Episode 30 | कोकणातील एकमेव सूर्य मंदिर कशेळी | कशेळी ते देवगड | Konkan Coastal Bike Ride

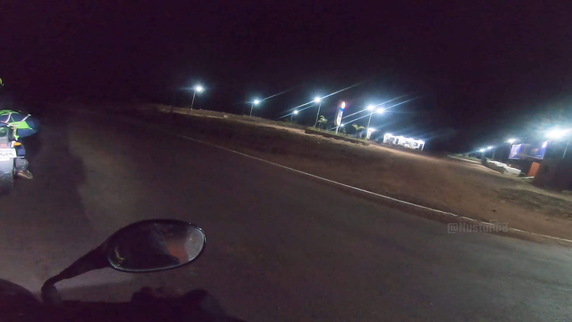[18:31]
पेट्रोल लागला तर इथे मधे इंडियन वायल से पॉम्प है अथा इथुन है अपलेला अजून
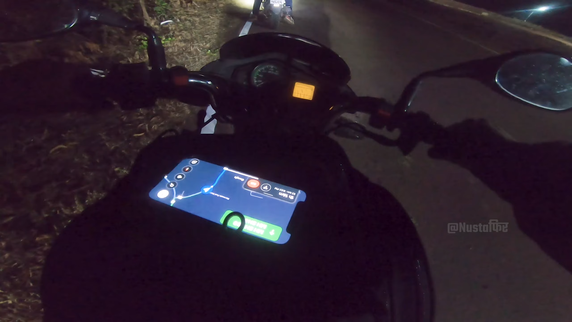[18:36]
53 किलोमेटर जाएचे जेचे साथी अपलेला एक तास 15 मिन्ट द आखो तर